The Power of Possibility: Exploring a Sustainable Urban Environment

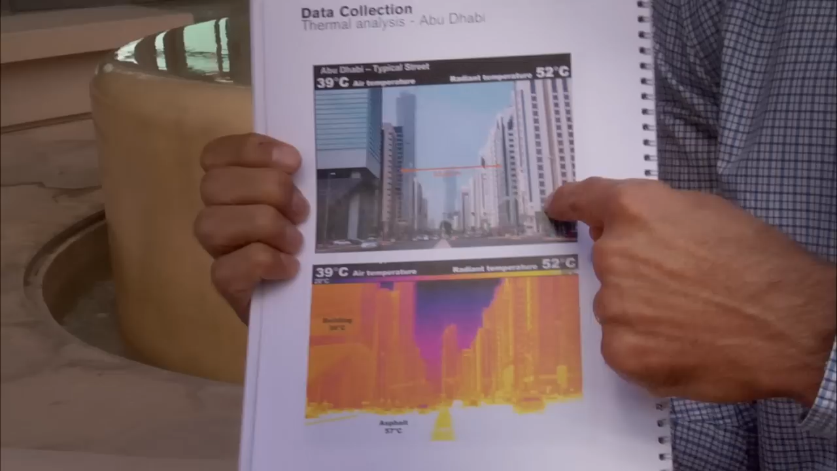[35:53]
Because of the urban design in downtown Abu Dhabi, a day when the air temperature is 39, it makes you experience a temperature of 52.